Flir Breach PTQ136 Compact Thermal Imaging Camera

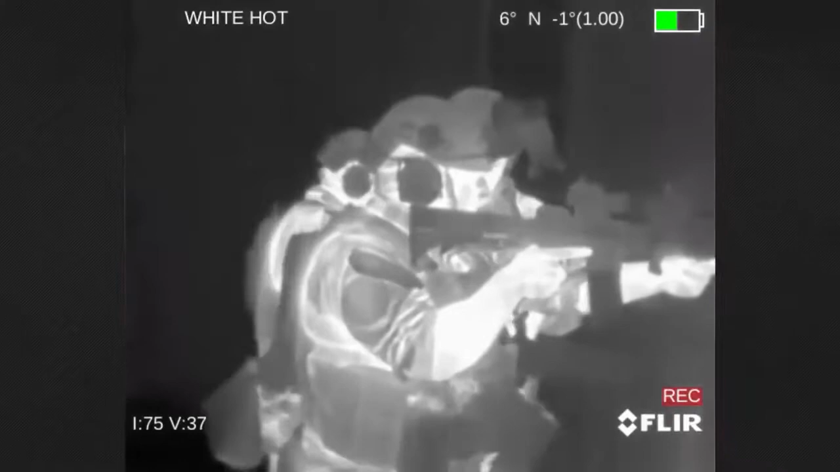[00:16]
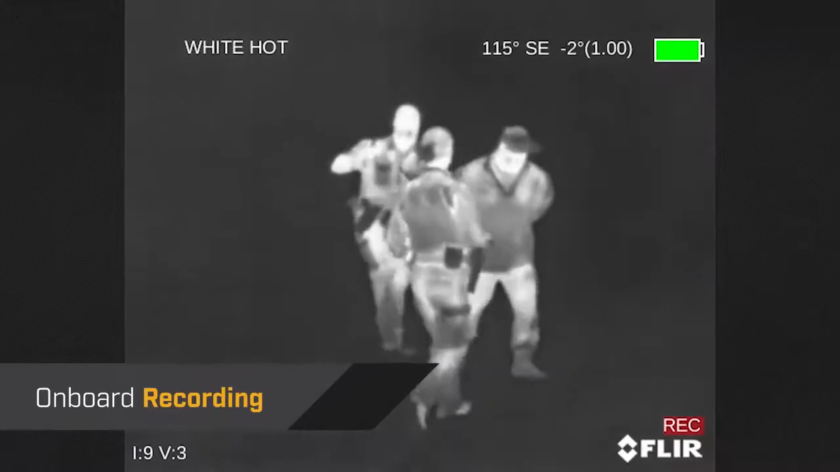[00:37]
Breach has a rugged design, but only weighs 7.5 ounces.
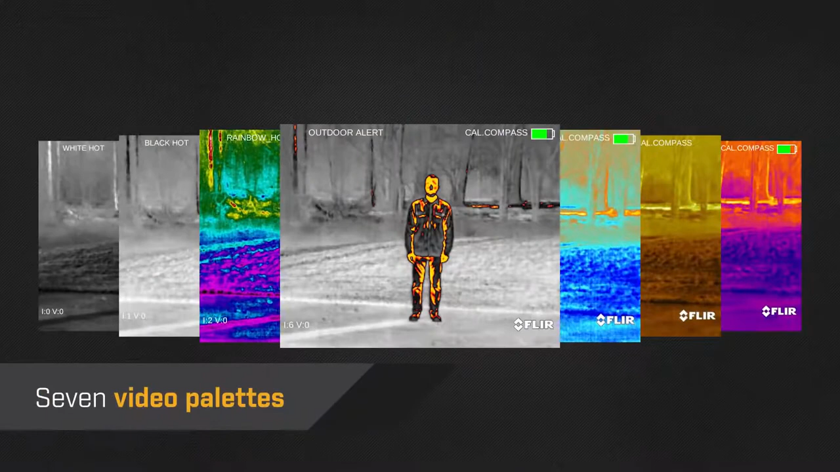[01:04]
You have a choice of seven different video palettes, and the image looks crisp on a high-definition display.